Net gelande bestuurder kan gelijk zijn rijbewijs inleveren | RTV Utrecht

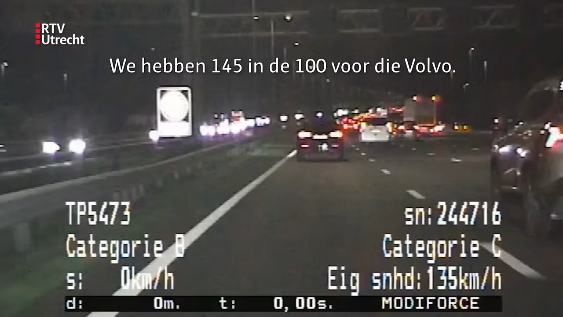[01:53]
We hebben 145 in de 100 voor die Volvo. Dat wordt eventueel op kenteken. Zo. Nou, die A-klasse die klapt net bijna op een busje, omdat hij niet op zit te letten. Die gaan we zo in ieder geval invorderen. De politie heeft genoeg gezien en geeft de bestuurder een stopteken. Dat had ik hier in ieder geval gezien. Maar de bestuurder gaat meteen richting de vluchtstrook, wat niet zonder gevaar is. Daar stilstaan doe je alleen als het echt niet anders kan, bij pech bijvoorbeeld.
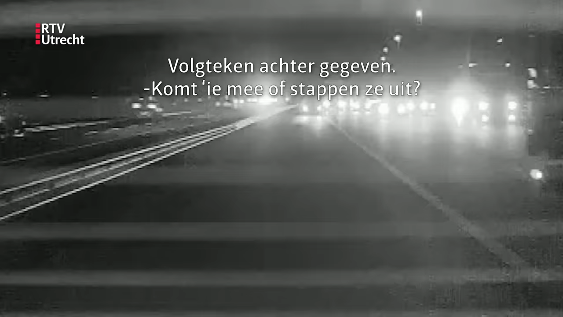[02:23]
Stopteken achtergegeven. Komt hij mee of stappen ze uit? Ja, hij rijdt mee. Ja, dat is het nadeel van een stopteken op de snelweg. Ja, ik weet nooit wat ze doen.
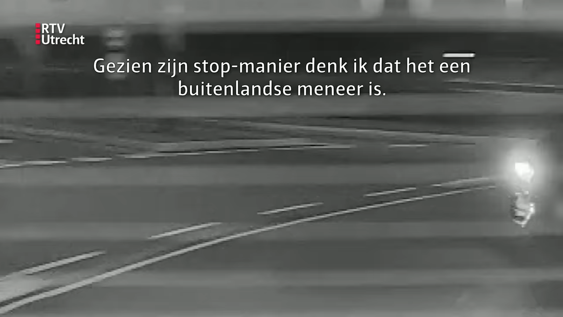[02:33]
We zien zijn stoptek manier, denk ik dat wel een buitenlandse manier is. Ja. Dan denk ik, in welke wereld wil je dat doen? Je zit vlak voor een afrit van de snelweg.
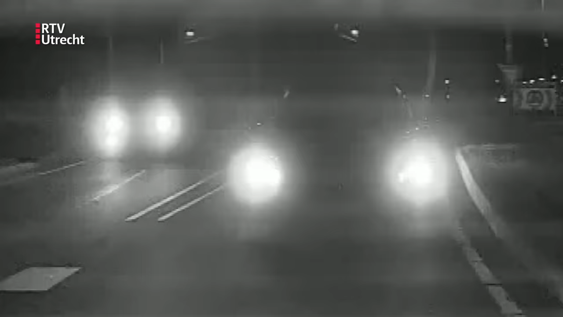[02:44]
Bij Nieuwebrug wordt de huurauto aan de kant gezet. Achter het stuur een Albanese man die onder invloed lijkt van alcohol. Hij is twee uur geleden geland op Eindhoven Airport. Op het bureau plaatst hij 325 UGL, waar 220 is toegestaan. Zijn rijbewijs mag hij inleveren. En voor de overtredingen krijgt hij een rijtje boetes. Zijn rijbewijs mag hij inleveren. Zijn rijbewijs mag hij inleveren. ***